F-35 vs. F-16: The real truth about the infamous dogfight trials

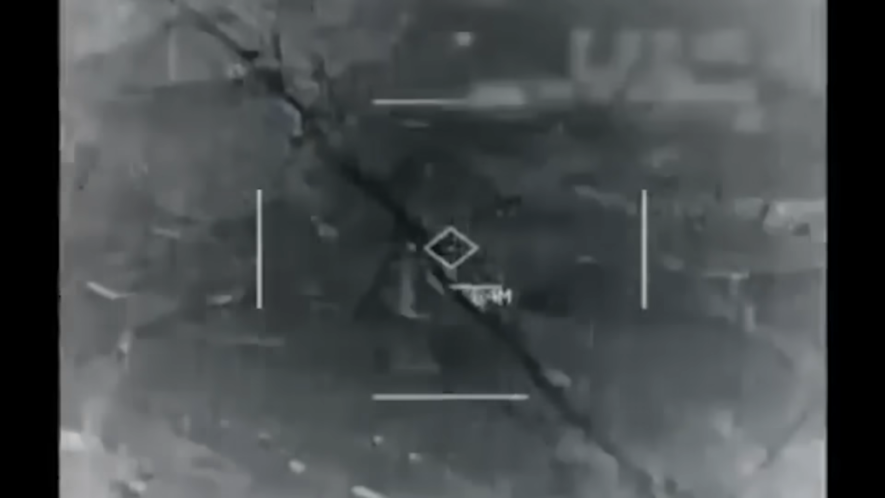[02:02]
That short engagement offered us an important lesson about bridging the gap between long-standing air power and the cutting-edge systems that are being fielded by the United States today. Because when Tremel locked on to that Soviet-era Su-22 and
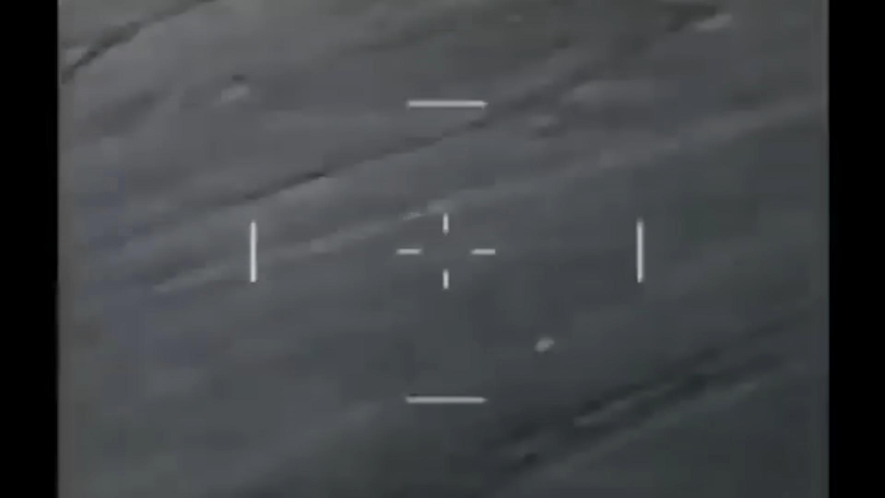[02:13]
pulled the trigger with one of the Navy's latest and greatest air-to-air weapons,
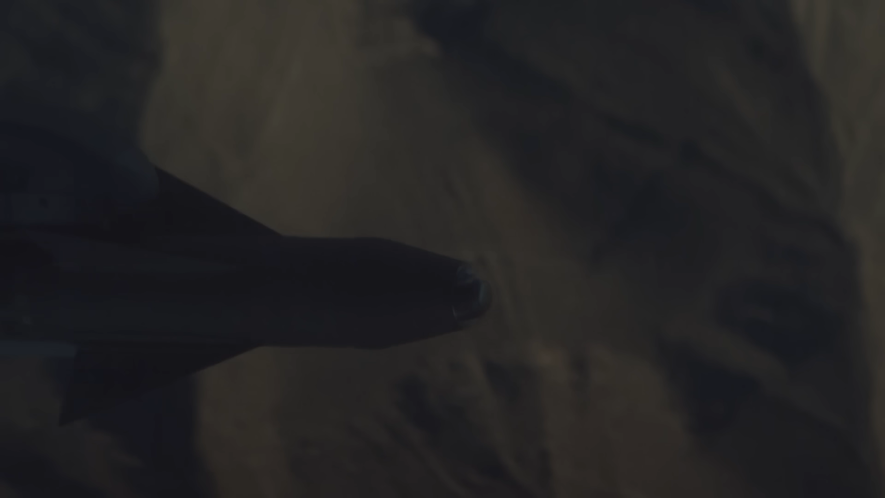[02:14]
the AIM-9X, the Su-22 deployed flares, and it worked.
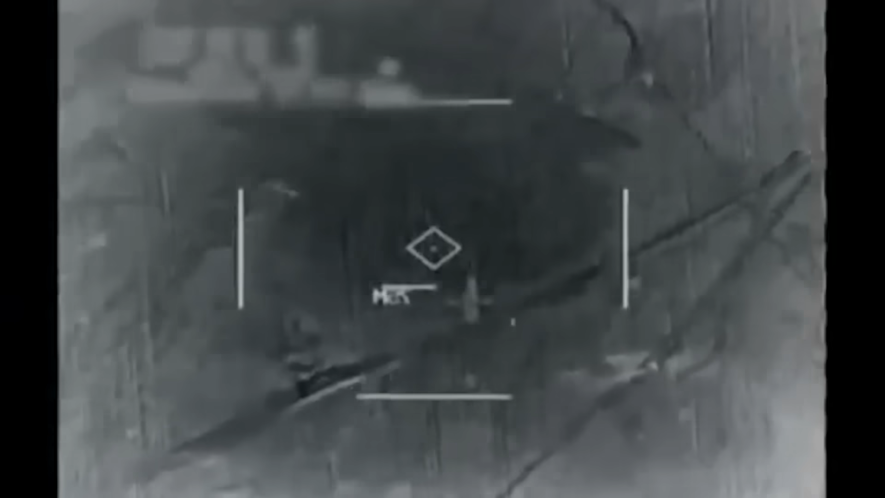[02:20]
That 50-year-old bucket of flares managed to fool what is widely considered to be one of,